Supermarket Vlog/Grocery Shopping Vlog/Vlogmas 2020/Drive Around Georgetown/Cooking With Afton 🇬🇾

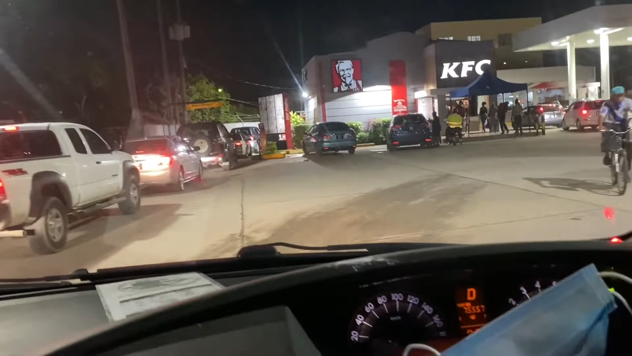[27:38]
and also the gas station at kfc but i had to come for um
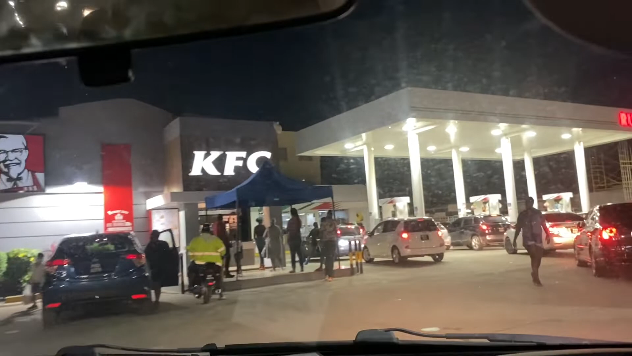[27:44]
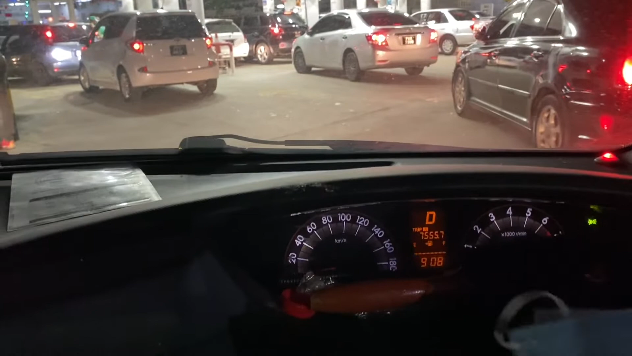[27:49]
as you can see here guys my gas tank is blinking so i had to come to buy the gas for the car because